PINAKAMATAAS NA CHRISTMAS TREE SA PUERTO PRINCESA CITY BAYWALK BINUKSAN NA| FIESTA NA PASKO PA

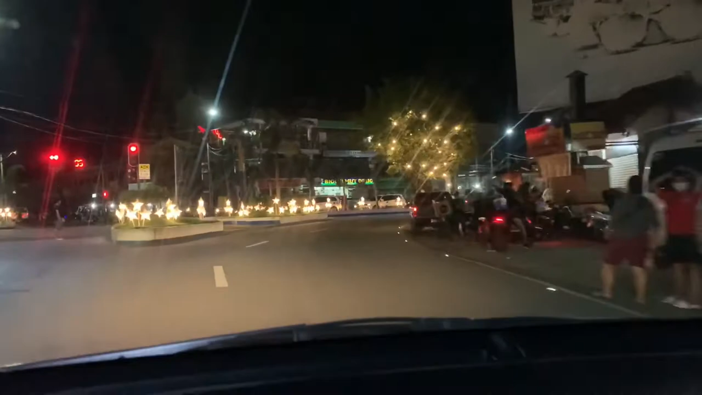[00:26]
So for tonight's video, we're going to Puerto Princesa City Baywalk.
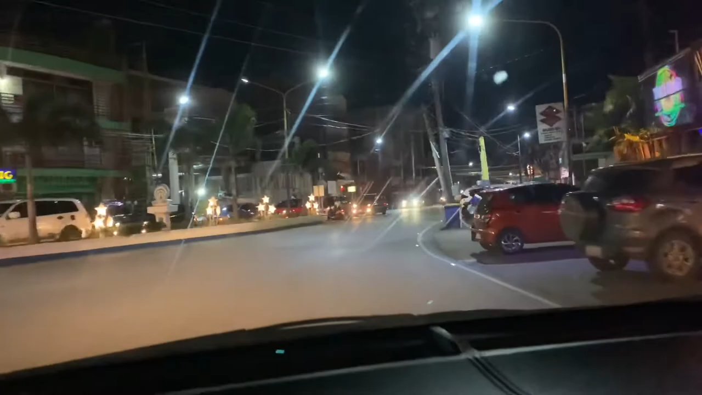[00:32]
And from here sa Rizal Avenue, yan mamaya-maya konti, kung mapapansin nyo, ito na, we are approaching na. Yan na, malapit na. Yun na! Kung mapapansin nyo is napakarami na or mayroon ng banderitas along the main highway
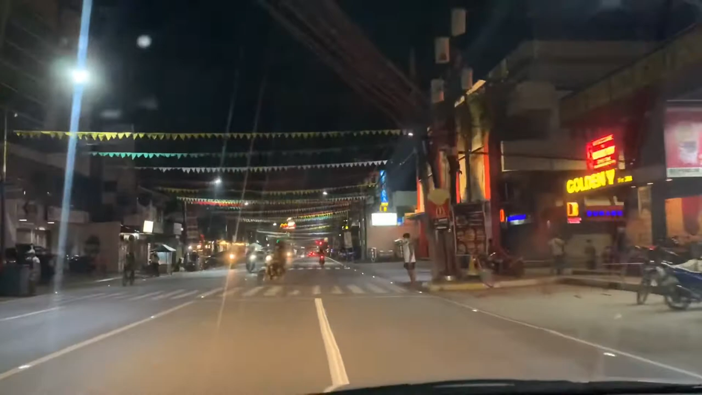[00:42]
because yung Puerto Princesa is about to celebrate the Immaculate Conception Fiesta this coming December 8. And of course, it is a yearly event or yearly celebration and at the same time, we're also going to celebrate of course yung ating Christmas on December 25. This is a month-long celebration dito sa Puerto Princesa.